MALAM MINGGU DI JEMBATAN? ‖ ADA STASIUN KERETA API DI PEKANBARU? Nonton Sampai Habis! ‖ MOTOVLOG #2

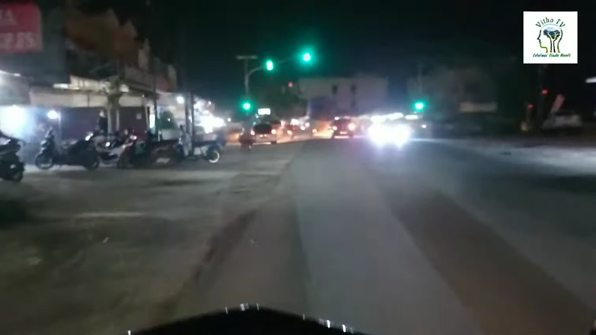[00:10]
Assalamualaikum warahmatullahi wabarakatuh Kembali lagi guys di channel Vito TV Malam ini aku mau mencoba motovlog Yang kedua kalinya Ini malam minggu ya di pekan baru Aku stay dari jalan Bukit Barisan Masuk jalan harapan raya Ya bisa dilihat lah Beginilah
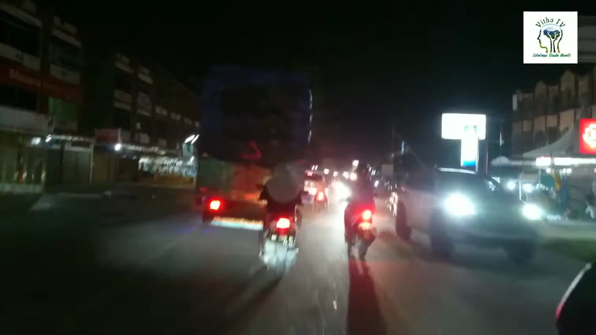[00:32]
Keadaan malam minggu di pekan baru
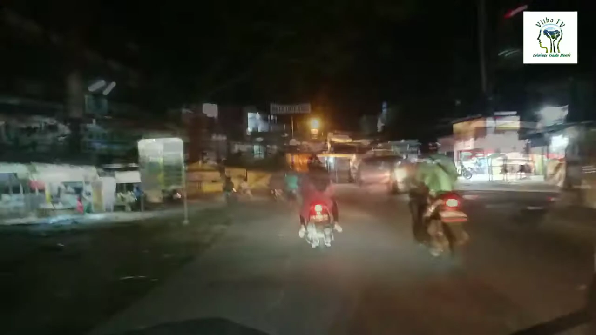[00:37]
Jadi nanti itu aku mau membawa teman-teman Ya seperti
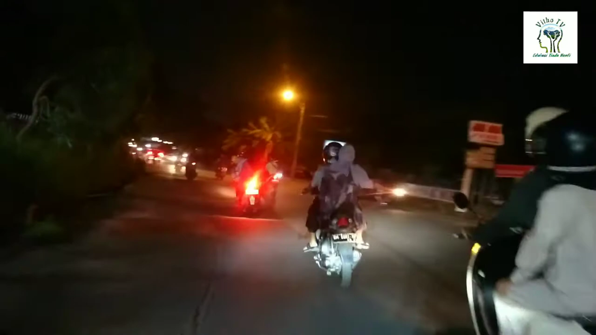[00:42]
touring virtual gitu ya Karena saat ini sedang pandemi covid-19 Jadi teman-teman yang belum pernah ke
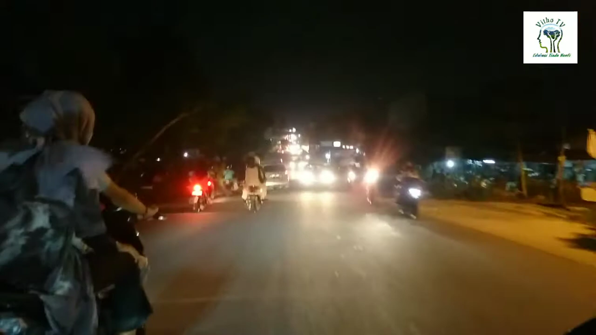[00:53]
pekan baru Dan ingin merasakan sensasinya malam hari di pekan baru Terutama di jalanannya seperti apa Yuk kita ikuti vlog aku kali ini Ini kita berada di jalan Imam Munandai atau apa raya Ya sedang di jembatan Sail atau
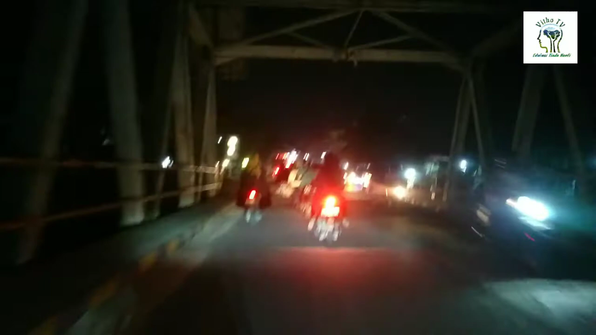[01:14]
jembatan sungai Sail Gelap ya Ya begitulah kalau pekan baru Ini
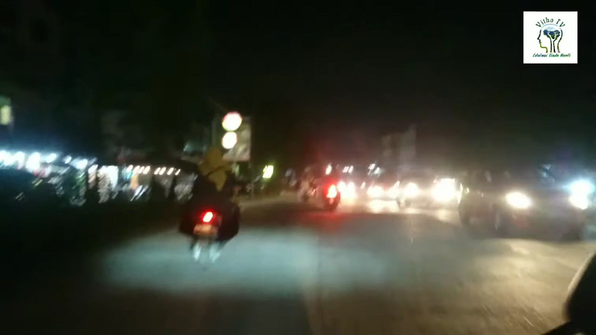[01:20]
wilayahnya agak ke pinggir kota Jadi ya wajah aja Gelap No gelap Terangnya hanya dari lampu-lampu yang ada di kanan diri Milik toko ataupun ya kedai-kedai
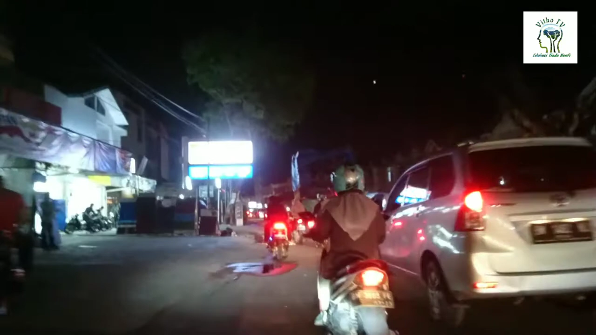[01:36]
nasi ya Kedai-kedai nasi di pinggir-pinggir jalan gitu Ya ini ada lampu
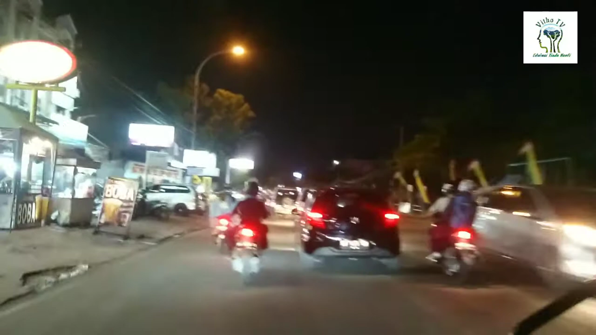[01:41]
Tapi dikit yang nyala gak tau tuh kenapa Saya juga gak tau kenapa Yang nyala hanya sedikit Ini jalan halper raya udah mau ke jalan besar
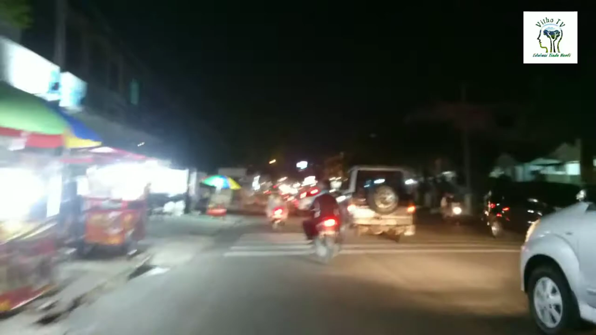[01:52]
Makanya agak terang dia itu Ada sih tiang lampu tapi gak tau Nah ini Kita masuk
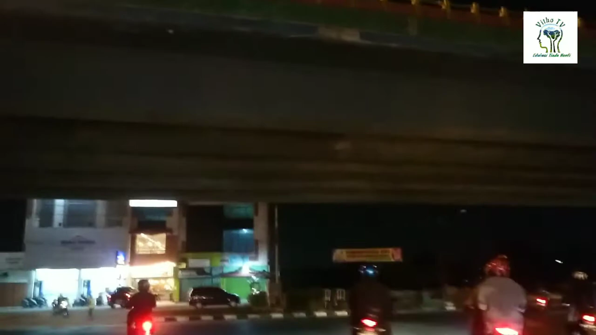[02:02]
jalan Jendral Sudiaman Ada nampak tuh Jembatan Flyover Nah sebelah kanan itu ada jembatan layang atau
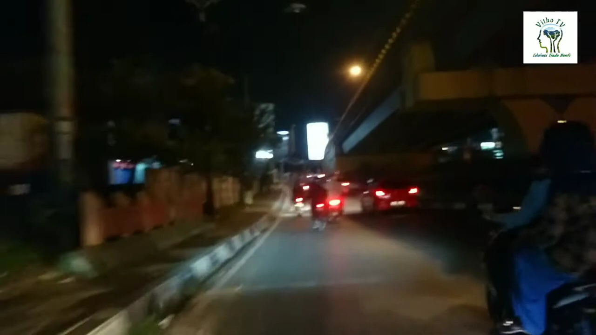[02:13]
flyover Yakni jembatan layang yang pertama ada di pekan baru dan provinsi Riau Jembatan ini dibangun untuk menyambut pekan olahraga
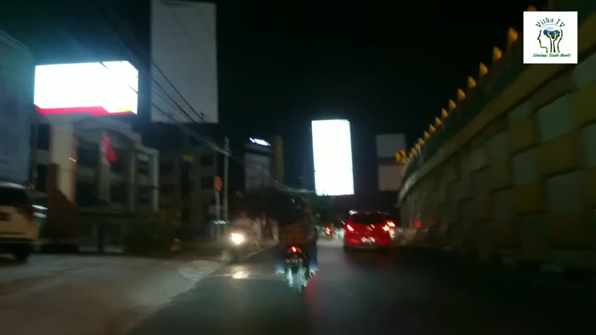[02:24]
nasional ke 18 tahun 2012 lalu Sekarang ya masih bagus lah walaupun ada pecah-pecahnya sedikit gitu Nah sekarang kita sudah berada di jalan Jendral
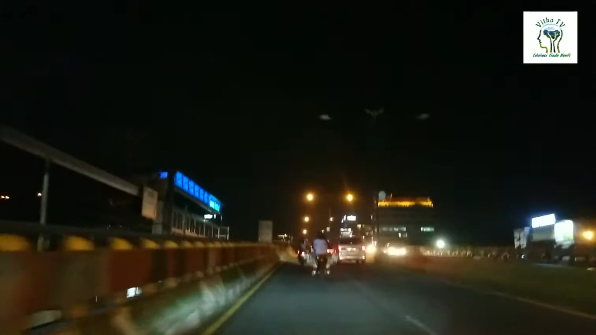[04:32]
ini kita masuk di jembatan layang kedua Jadi jembatan layang Atau flyover Pekanbaru itu Awalnya ada dua Yakni yang tadi Sama yang ini Dua Ini Pemandangannya begini
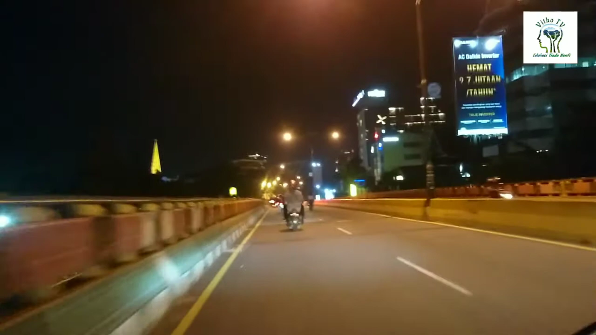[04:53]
Kalau udah masuk kota udah mulai terang Terus gedung-gedung udah Agak tinggi gitu Walaupun tidak setinggi gedung yang ada di kota-kota Seperti di pulau Jawa Ataupun Kota-kota besar di Sumatera Seperti kota Medan Enggak Enggak seperti itu
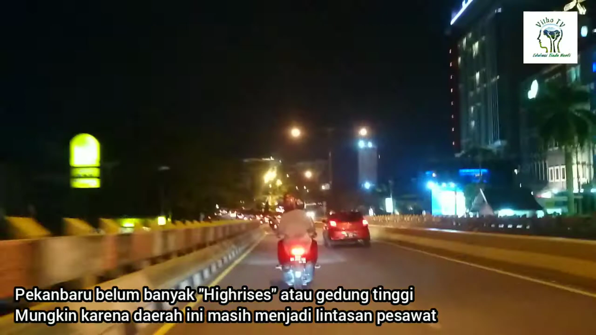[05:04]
Nah inilah Manusia-manusia Pekanbaru Ramainya di jalan Cik Tuan dan
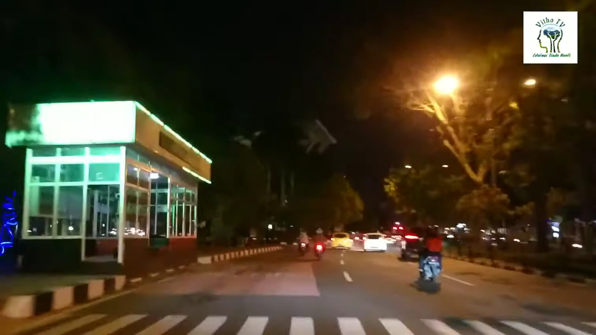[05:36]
Ini kita masih di jalan Jendrasu Diaman Pekanbaru Asri ya Rimbun ya Kalau siang ini Bisa dibilang cukup Tidak panas Karena ada pohon-pohon Di tengah dan di Kiri Serta kanan jalan Ini udah Mendekati Pusat kota
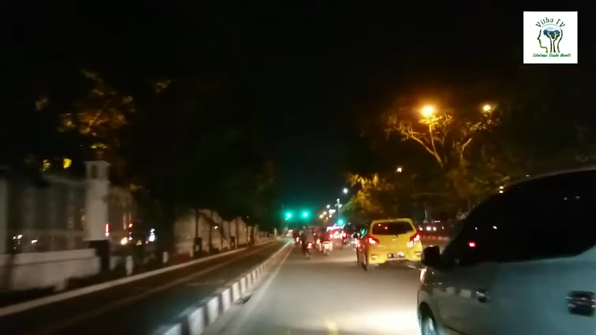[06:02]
Ditandai dengan adanya lampu hijau di depan Lampu hijau yang Di depan Kantuan Gubernur Provinsi Riau
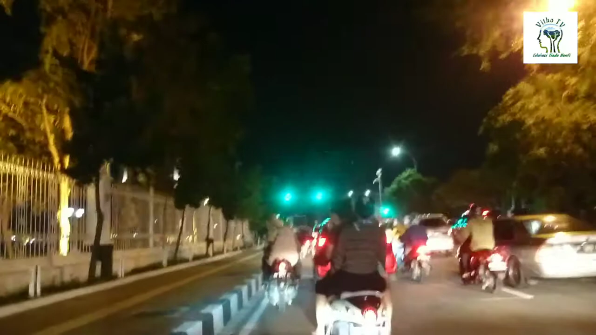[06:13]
Karena Pekanbaru ini adalah Ibu kota Provinsi Riau Yang dulu Sebelum di Pekanbaru Ibu kota Provinsi Riau Ada di kota Tanjung Pinang
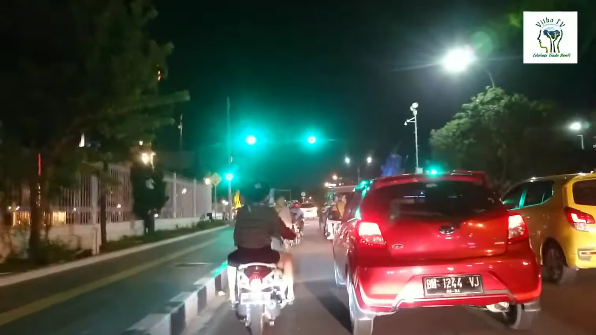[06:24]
Ini dia Kantuan Gubernur Provinsi Riau Sebelah kiri Nah itu Yang ada
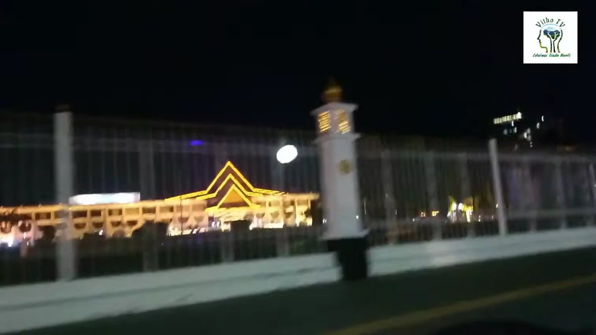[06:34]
segitiga Tiga lapis Nah itu Itu atap khas Melayu Karena Riau adalah bumi Melayu Ya Masih Ini masih
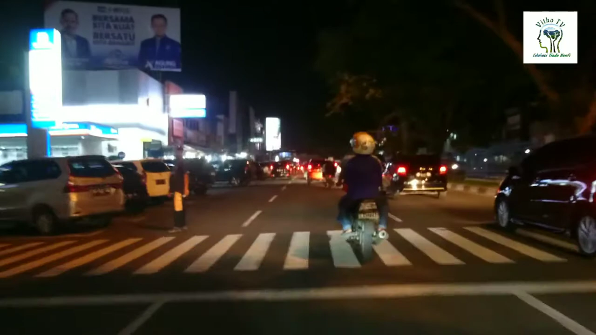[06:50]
di Jalan General Sudieman Jalan General Sudieman itu panjang ya Jadi Jalan protokol yang Panjang juga Jalan utama kota Nah segmen ini Lah itu Gak pake helm lagi Nah yang ini Sebelah kiri ada nampak gedung Nah itu namanya Pasang C Eh bukan Pasang Sukaramai Atau Pasang Pusat Pasang Sukaramai Atau Pasang Pusat ini Salah satu